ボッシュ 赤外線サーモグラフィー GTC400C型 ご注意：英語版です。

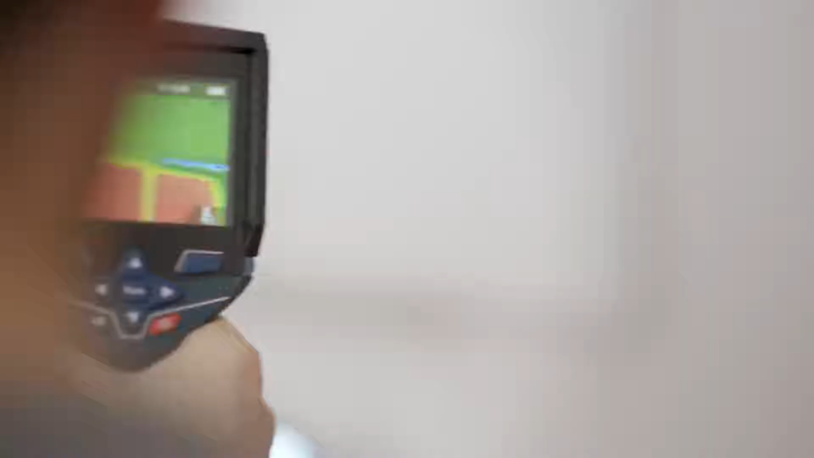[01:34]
Press the large red button at the front.
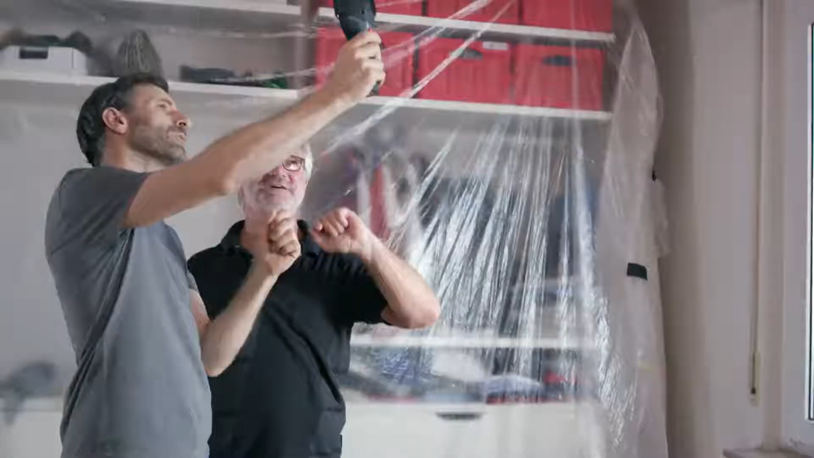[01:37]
At the front? Yes. And then you'll have a record of your measurement results.
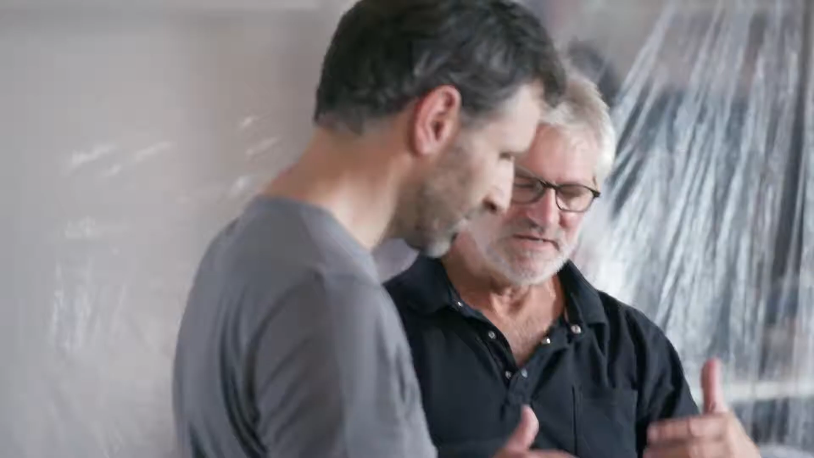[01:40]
Now it's really easy to view the results
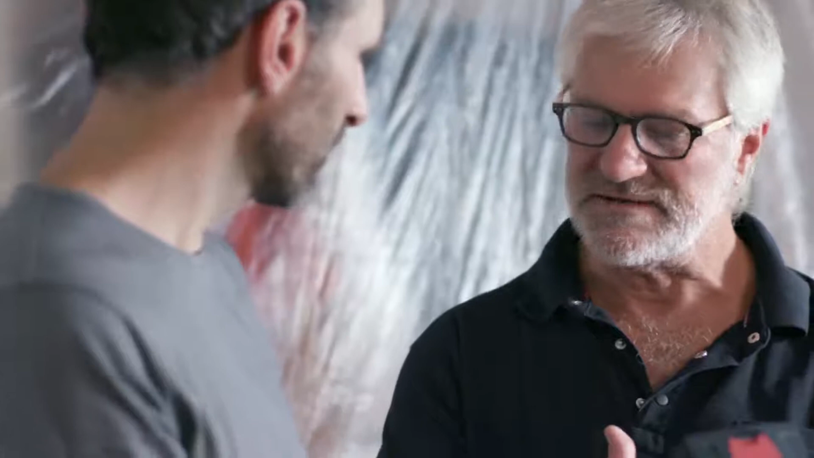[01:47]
This one? That's right.
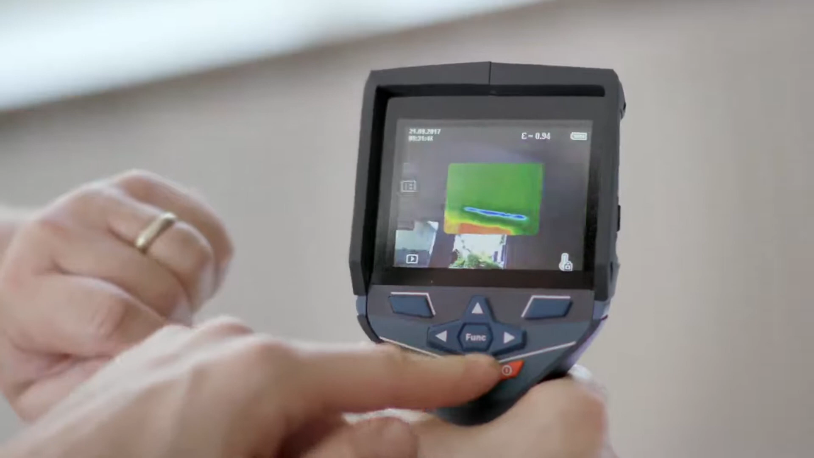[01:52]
Press the arrow button here and you'll see the real image.
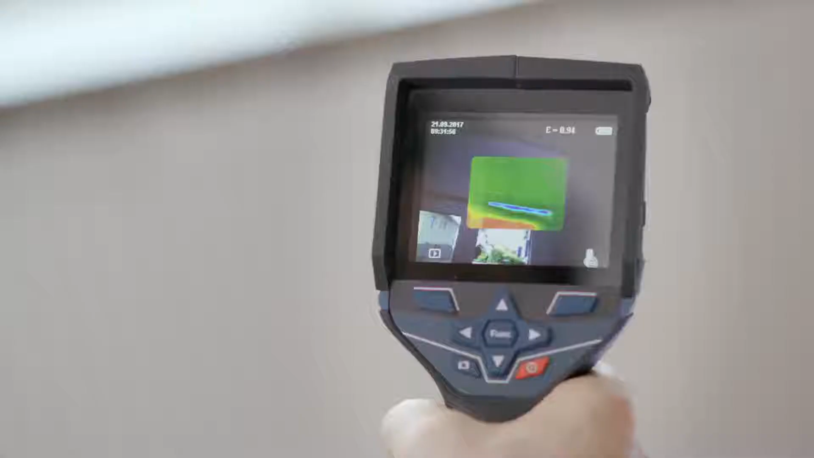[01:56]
That way it'll be easier for you to show your customer where exactly you measured.
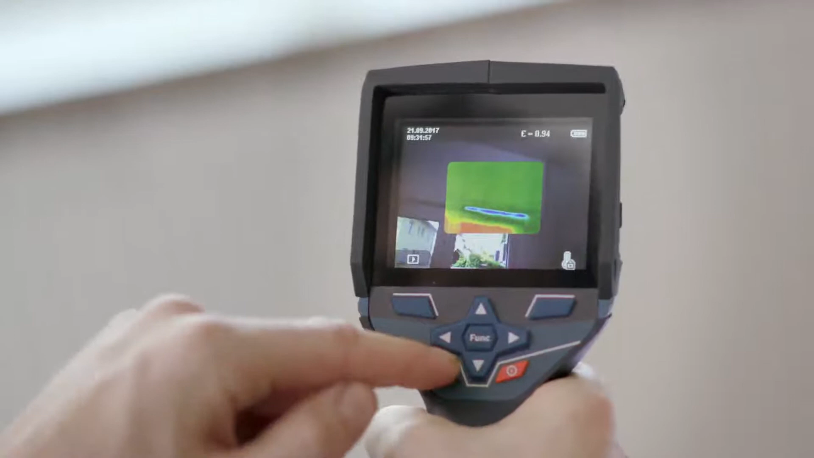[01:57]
Here in the bathroom, I've installed underfloor heating and I'd like to use the device to check that it's all working properly.
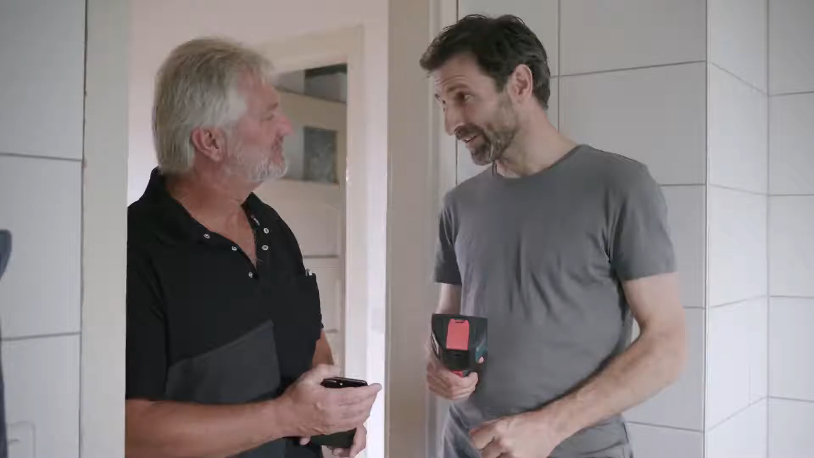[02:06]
No problem. Just start the device up and there you can already see the heating on the display.
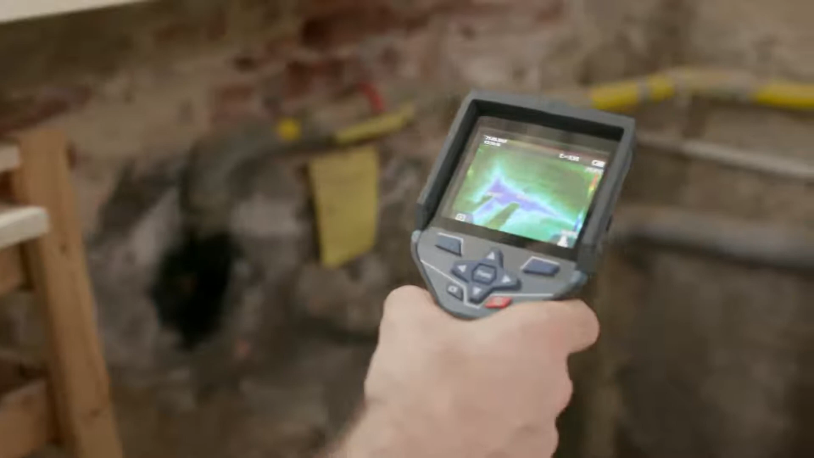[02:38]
So now you know what to do. First, we get scanning and then we can look at the results.
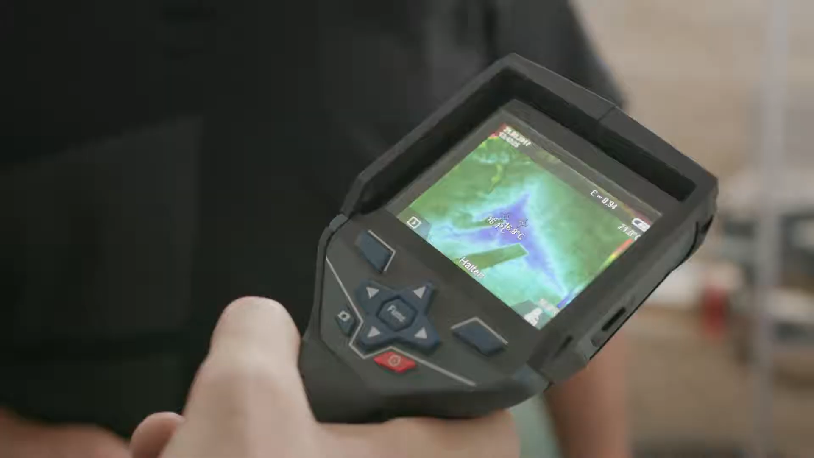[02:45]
The most important thing now is that you can see the coldest point in the image here.
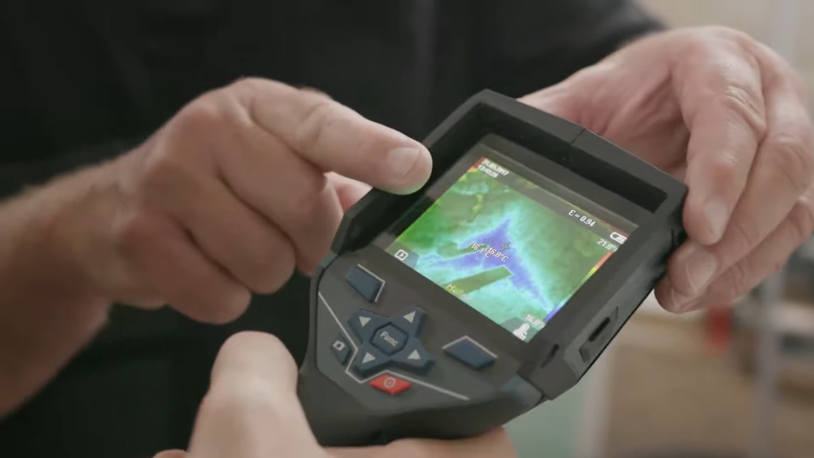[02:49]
It's very clearly a different color in the temperature display, too.